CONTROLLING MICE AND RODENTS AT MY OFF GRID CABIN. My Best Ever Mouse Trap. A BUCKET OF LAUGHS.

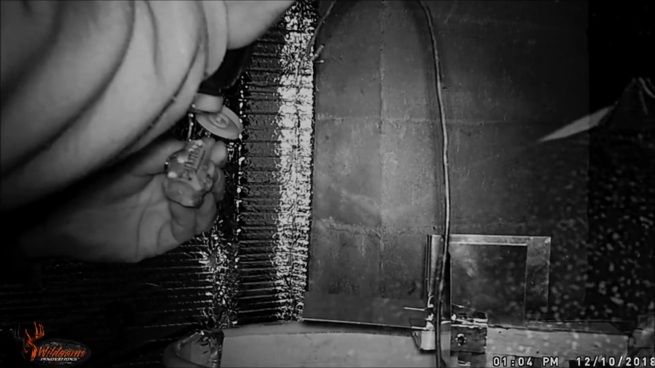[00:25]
He's squirting honey on the hanging doohickey. Man, he really knows how to tug on my sweet tooth.
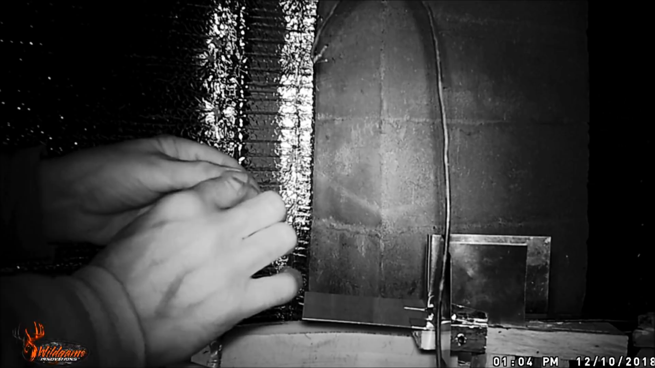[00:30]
That looks tasty. Much better than that old all these peanut butter he's been putting out. I love all this bucket trap business. Okay, looks like the coast is clear. Let's take a closer look at this thing.
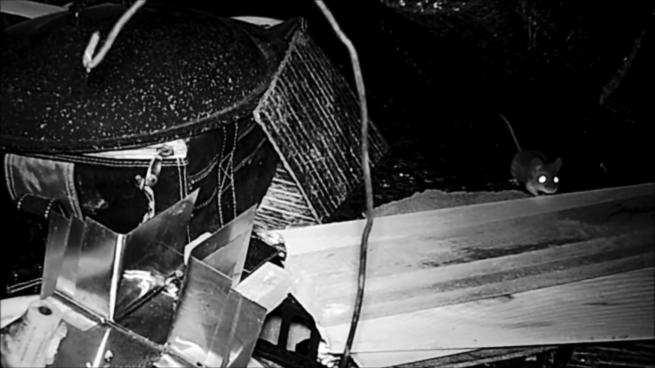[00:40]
Mouse trap, eh? That's funny. It looks like something that fell off of the space shuttle.
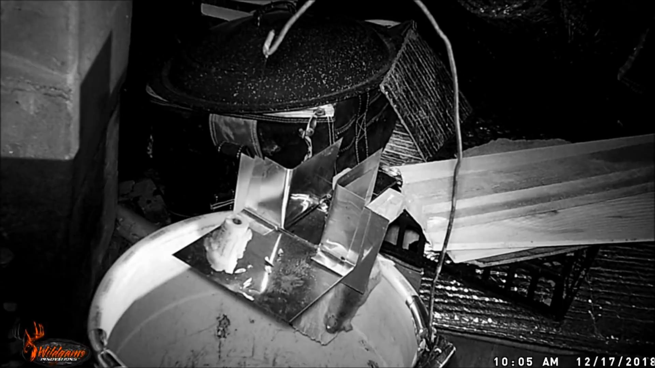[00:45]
So the springboard thingy is connected by a block of wood and some drywall screws. Okay, I see.
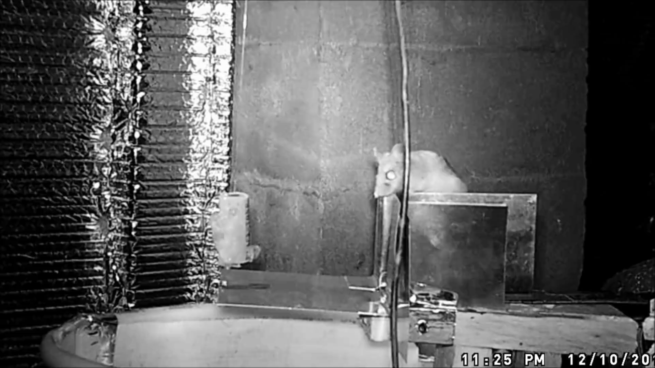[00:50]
And he's got these sidewalls to keep me from climbing over the top like I'm doing now. This is stupid. I love this hanging doohickey thingamabob. It's the best part.
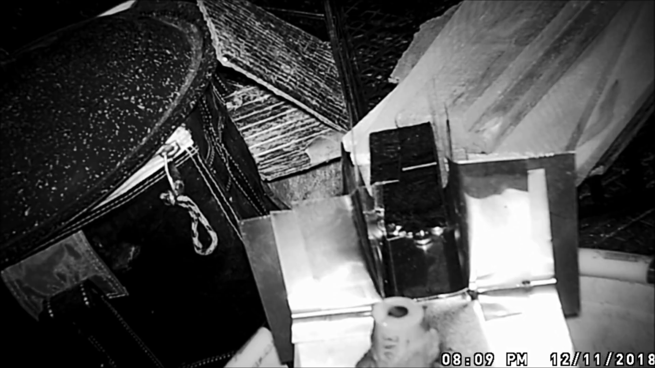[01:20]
That trap is faulty. Shrews are too light to set the trap off. They're puny. Puny and pissed like my ex. And he's mowing down like he's at a Chinese buffet. He's cleaning me out.
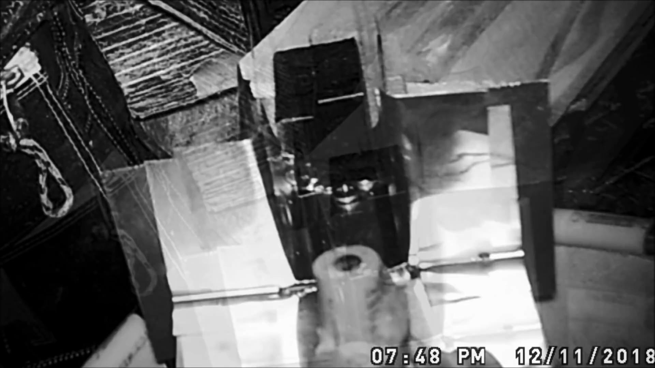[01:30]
Now he's got a doggy bag and making a run for it. This is pish-posh. It's pish-posh, I tell ya. Hey, here comes my mother-in-law.
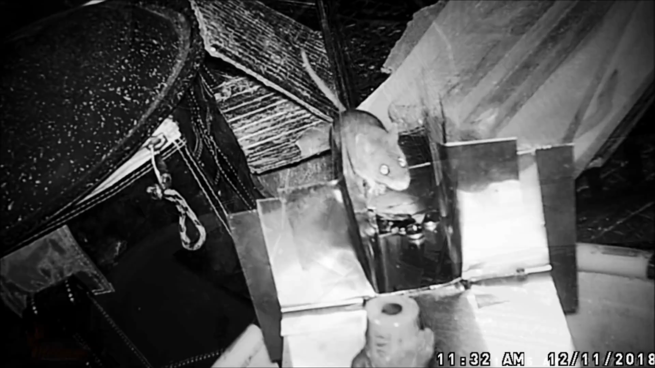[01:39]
She's smelling the honey and she's going for it. Let's see if she makes out as good as the shrew did. Oops, guess not.
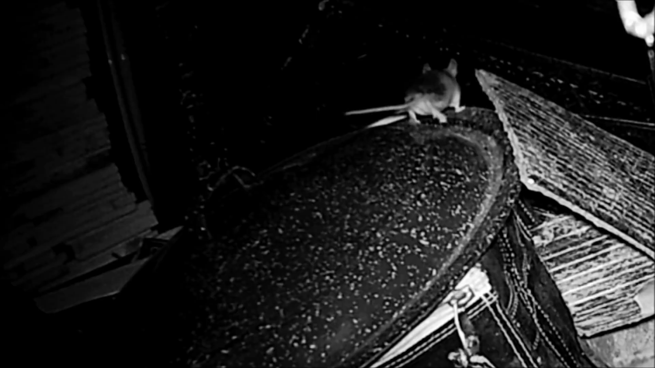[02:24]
Now I've been watching, see, and I got an education. That's knowledge through observation, and I'm on to what the boss man's doing. You see, this teeter-totter thingamahoo is sensitive. Sensitive, but not foolproof.
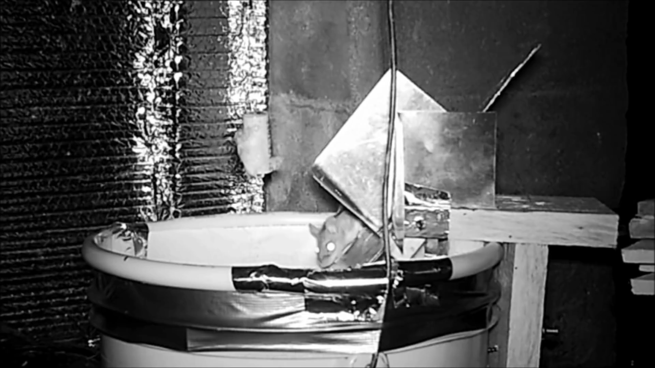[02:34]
Now I get it. It pivots on a finish nail and connected under here by some fish line.
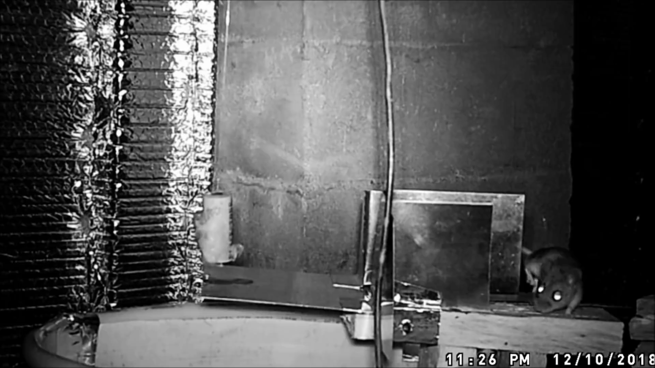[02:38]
It's clever, but not clever enough, because if I'm careful and quick, I can get some grab and go like this.
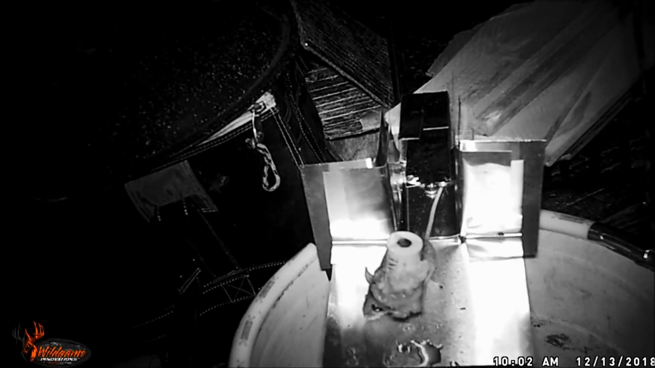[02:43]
And when the boss man's watching, I like to tease him. Tease him with maneuvers like this. You gotta be quick. Now I got trail cams of my own, you see, and I've been watching.
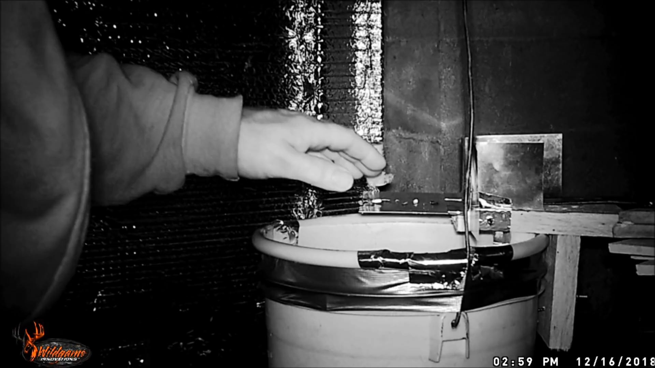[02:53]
Watching him like a hawk. When I see him fiddle farting with the flipper flapper, I proceed with caution. This is the point of no return right here.